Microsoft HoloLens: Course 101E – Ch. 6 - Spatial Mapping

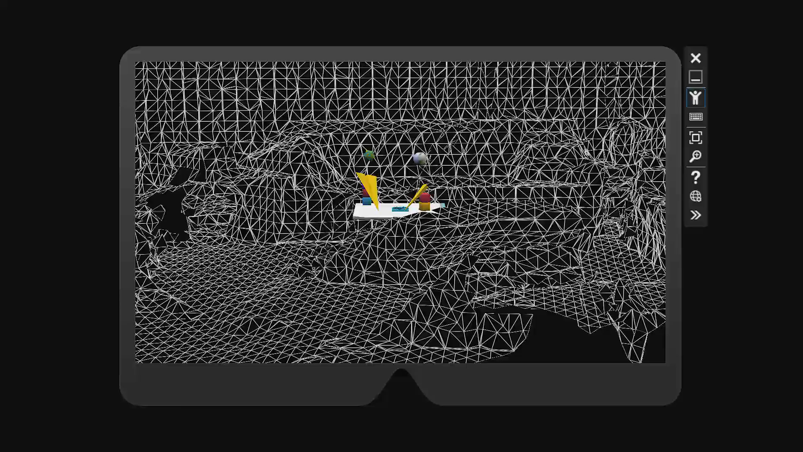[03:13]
As you look around, you'll see it hug the surface of the spatial mapping mesh. Tap again to place it.